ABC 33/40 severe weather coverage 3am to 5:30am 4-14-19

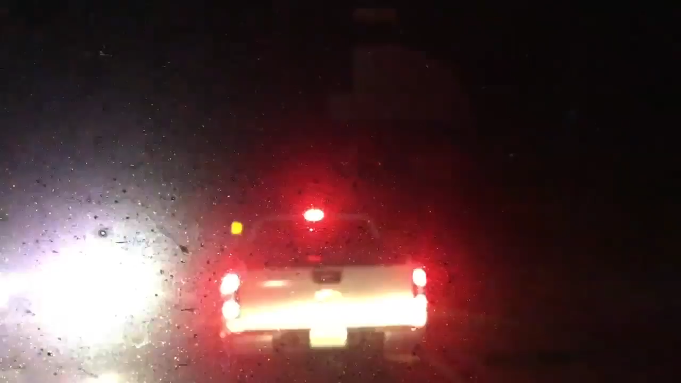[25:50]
So, guys, we're free of tornado warnings now, so we can actually talk to you guys for a minute. What type of damage have you seen? So, I went and talked to the sheriff that was standing underneath all the damage, and he basically said that this is the major road all the way through 82 where it was hit, where we thought. And so he said there's several trees and power lines down, so we are going to go all the way to 82 to get some of the, to see if anything else has happened. But this looks like the spot that we were in has been hit the most is what he said.
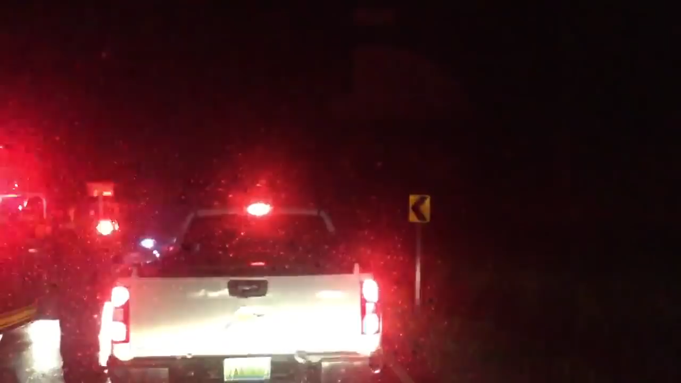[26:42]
We'll hit that in just a second. So, again, Brian and Megan, tell us exactly where you are so people will have an idea. We're on Hagler Coaling Road coming up on 82.